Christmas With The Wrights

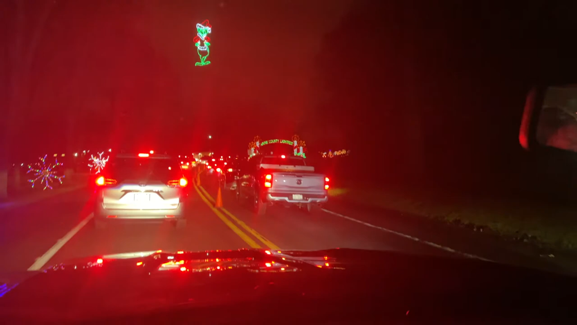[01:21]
After much driving, we have now hit the entrance. County Light Post. We've never been. And look at all the stuff inside. There's a bunch of Dr. Seuss stuff. Have you noticed that? There's Dr. Seuss type things here.